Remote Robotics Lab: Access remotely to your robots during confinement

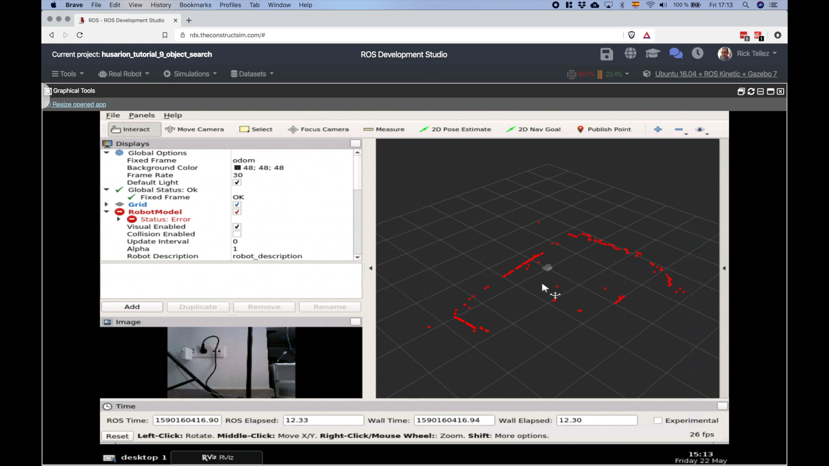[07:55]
the real time laser on this side and then here
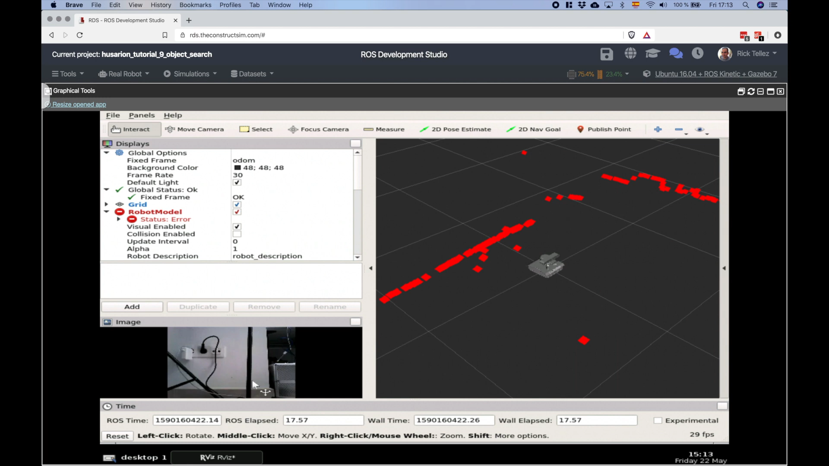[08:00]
on this other side here we can see the image for instance we can for example send another command to the robot to move it we can use the turtle bot keyboard teleop
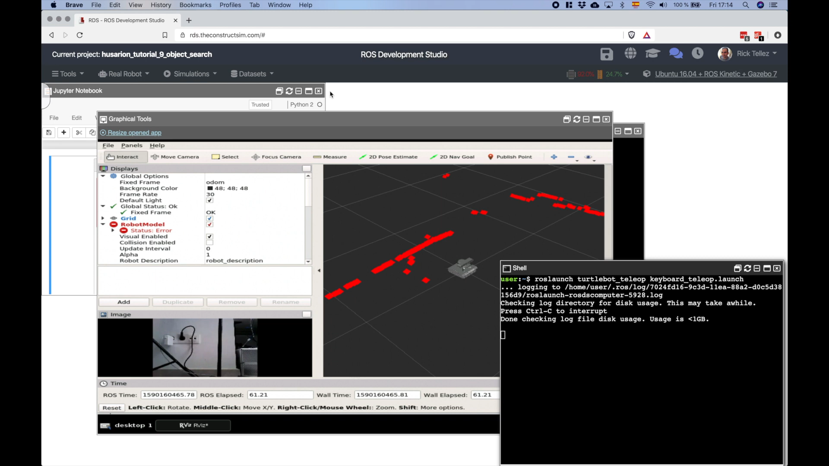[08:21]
so now we can move the water around and see how the values change in real time